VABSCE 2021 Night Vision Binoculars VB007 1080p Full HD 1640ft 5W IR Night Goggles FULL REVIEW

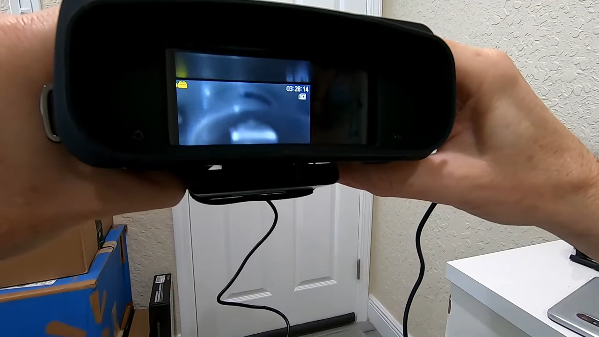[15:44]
That is the maximum and it's totally shaky here. And when I click again, it goes back. I think there is nothing here.
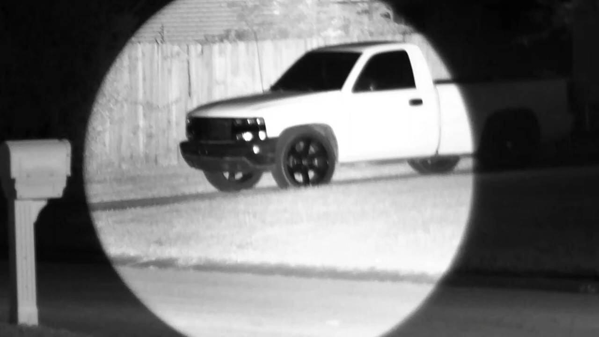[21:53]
And this is about the best shot which I've been able to do. I mean, you have to be really careful not to move around too much. You have to have some kind of safe position or quiet position and then you can make pretty good shots.
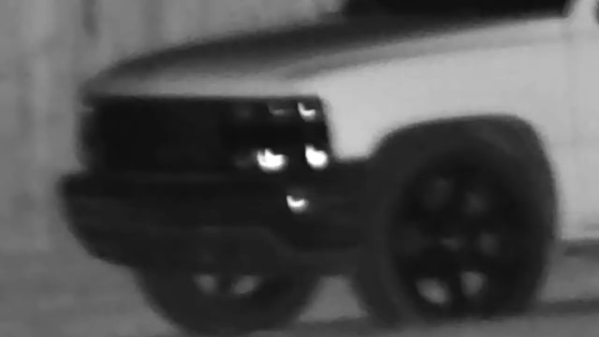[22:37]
So it's not a huge distance, but it's also still quite some distance.
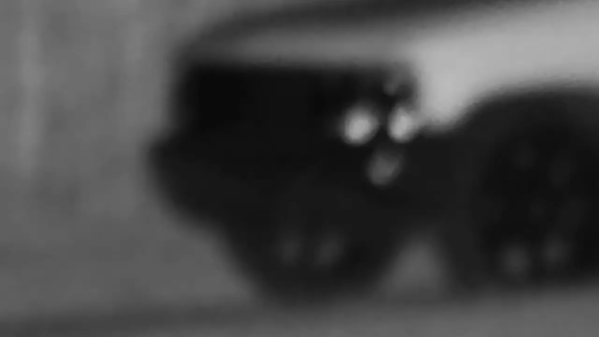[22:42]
And you can see that the infrared illumination, this five watts illumination, has been easily reaching this distance, which is really nice.